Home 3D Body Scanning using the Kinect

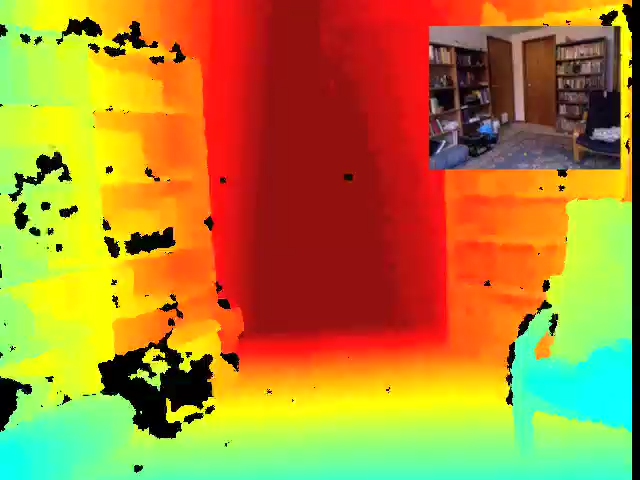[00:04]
We've developed a method for capturing a person's 3D body shape
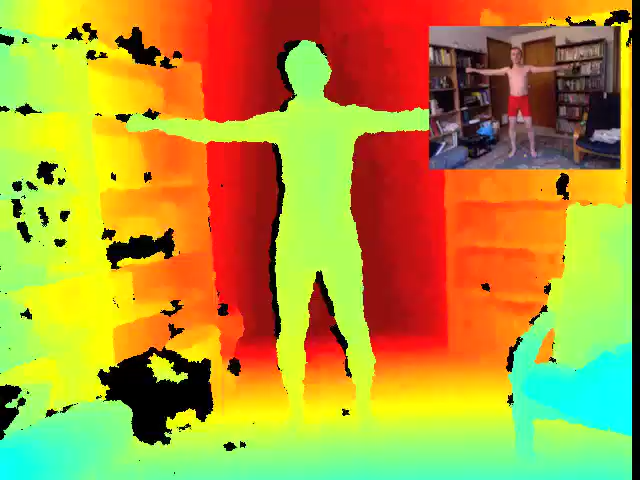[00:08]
using a single connect that's competitive in terms of recovered anthropometric and tailoring measurements,
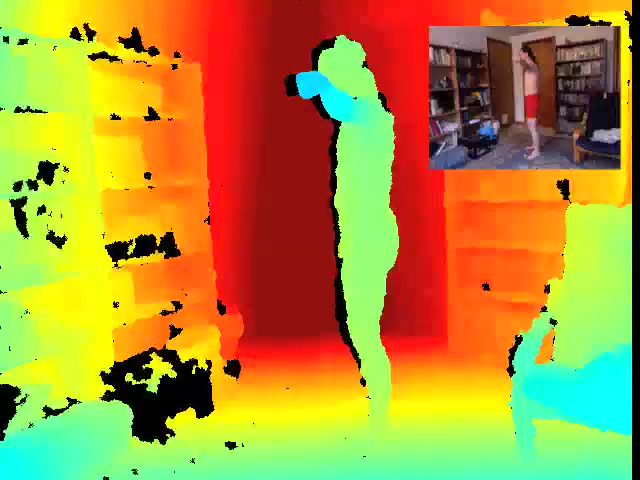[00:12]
with laser scanners costing orders of magnitude more.
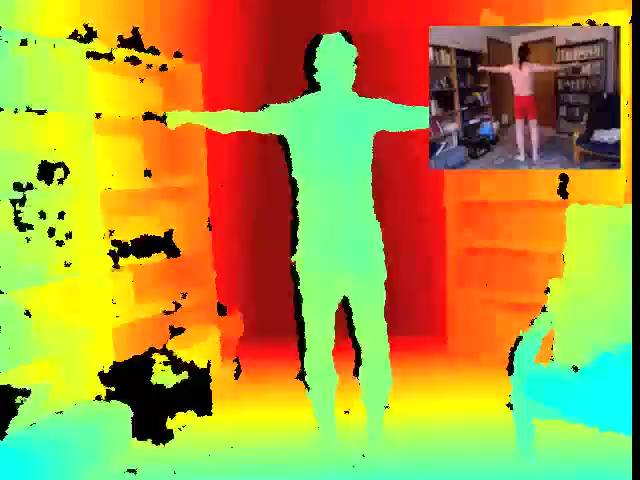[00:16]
The user stands in front of the connect and is directed into several poses.
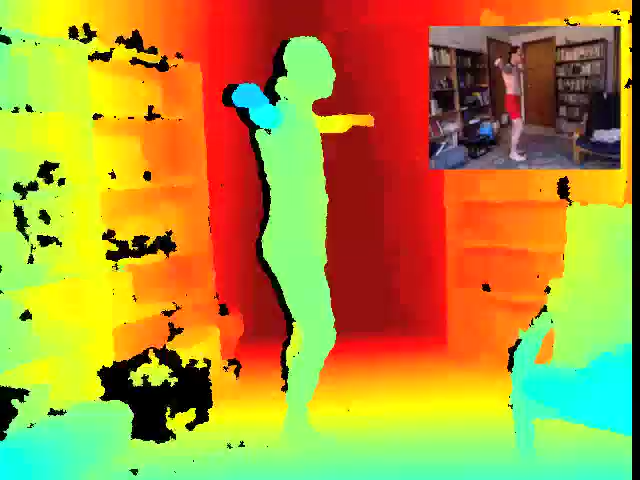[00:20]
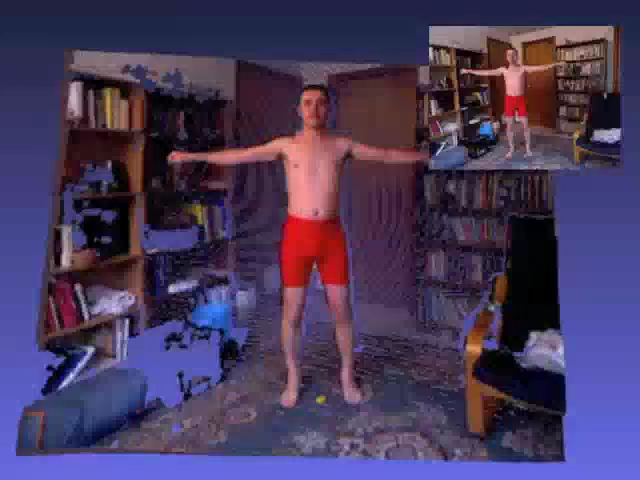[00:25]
The connect gives us a 3D point cloud.
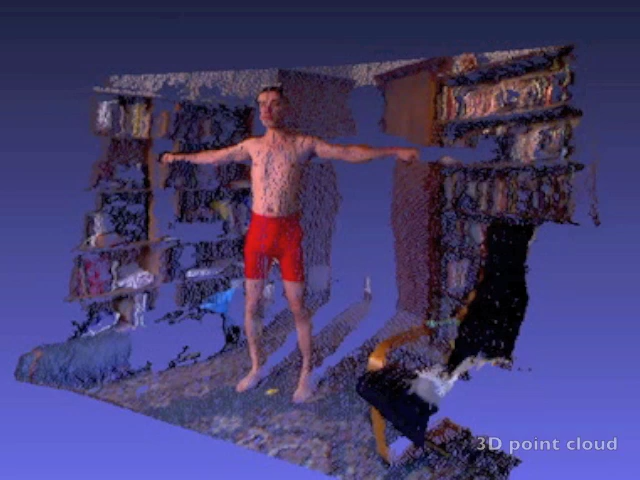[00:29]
We then estimate the ground plane
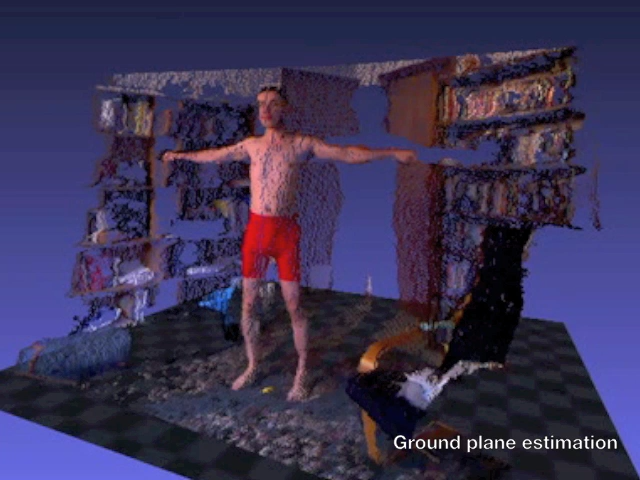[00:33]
and segment the subject from the background. We fit a scape model to a combination of silhouette and depth evidence.
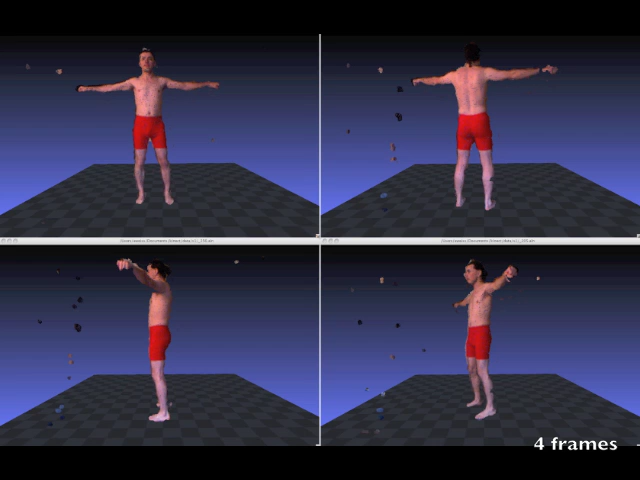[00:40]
The scape model is a learned 3D model of the human
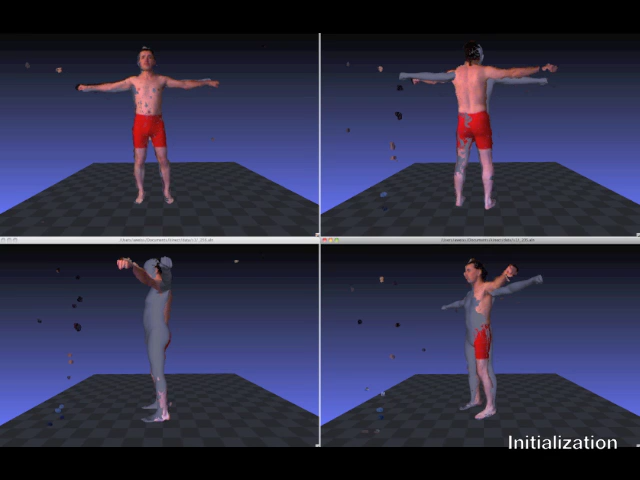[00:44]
body that factors non-rigid deformations due to pose from those due to intrinsic shape. We optimize over a space that includes a separate pose for each
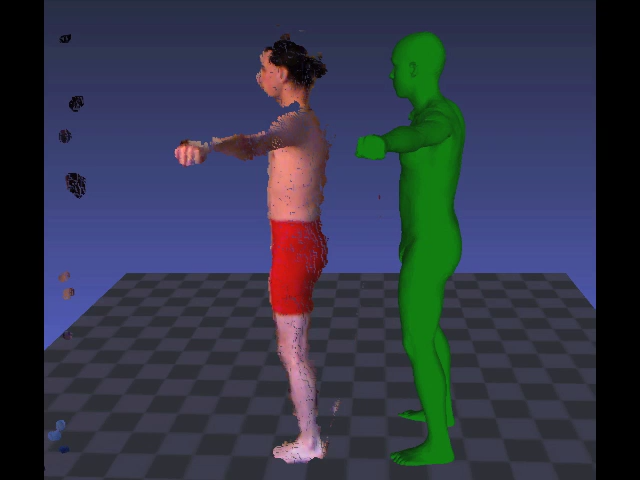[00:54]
frame and a single intrinsic body shape across all frames.
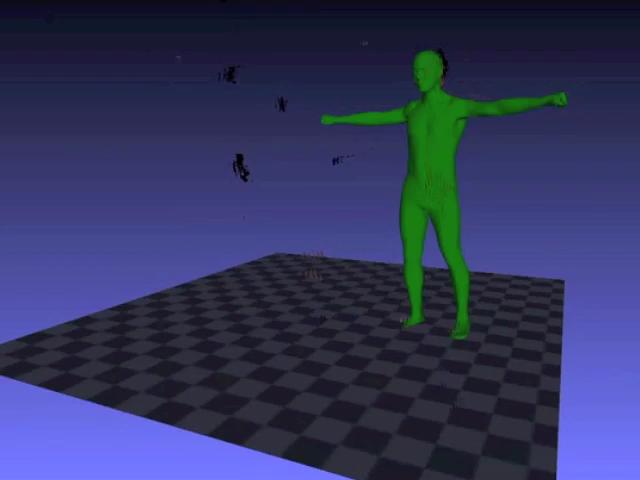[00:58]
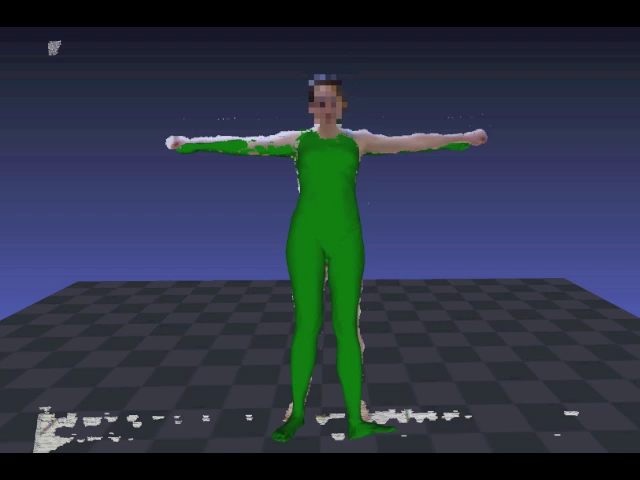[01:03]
Our cost function begins with a novel formulation of bidirectional silhouette overlap that uses implicit correspondences to allow for analytic derivatives.
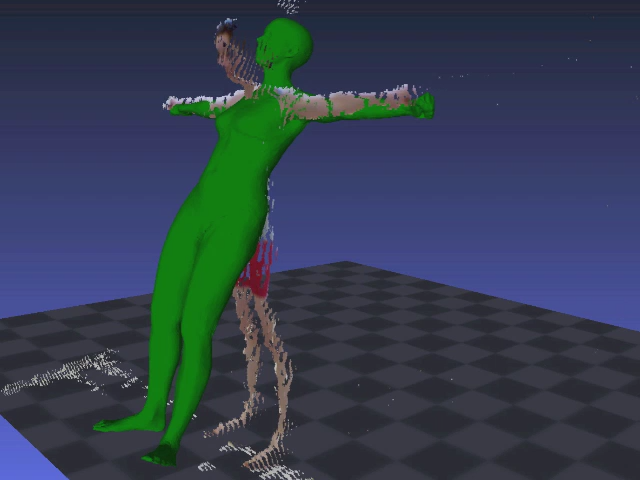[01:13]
However, a good fit to silhouette evidence can still be wildly wrong in pose and shape. The addition of the connect to the image fitting framework allows
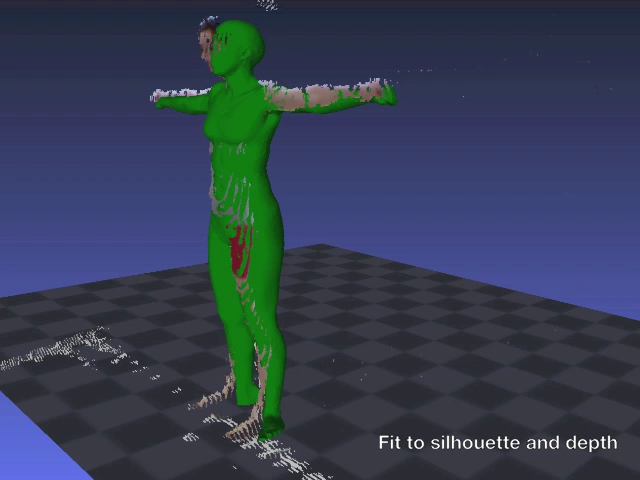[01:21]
us to directly penalize deviations in depth between the point cloud and the front face of the model.